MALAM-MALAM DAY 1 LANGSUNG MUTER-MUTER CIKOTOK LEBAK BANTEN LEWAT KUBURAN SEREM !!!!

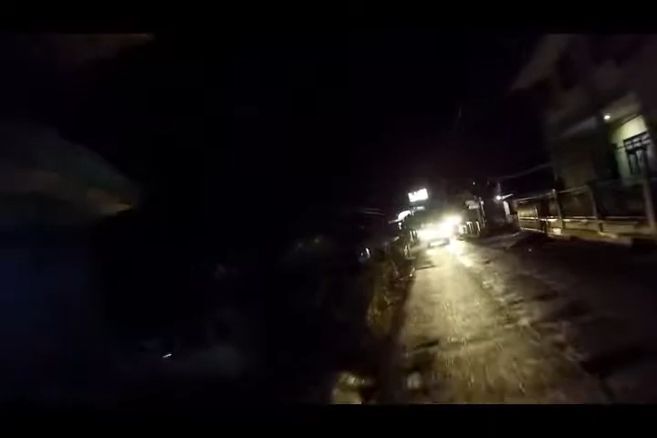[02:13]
Jangan deh, aku bawa kamera, anjay. Jangan. Jadi inilah desa gua.
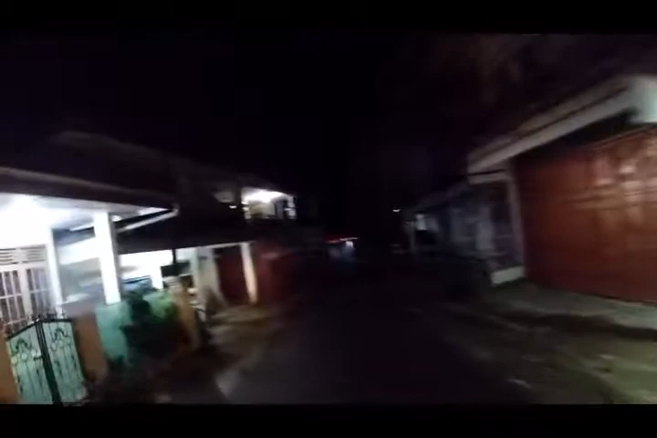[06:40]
Sejadi Cikotok sih. Oke, di sini dulu tukang jualan ikan, apa masih ada? Entah. Oh, masih ada jualan ikan, ikan-ikan hias gitu, bro. Sekarang lagi di Cikotoknya.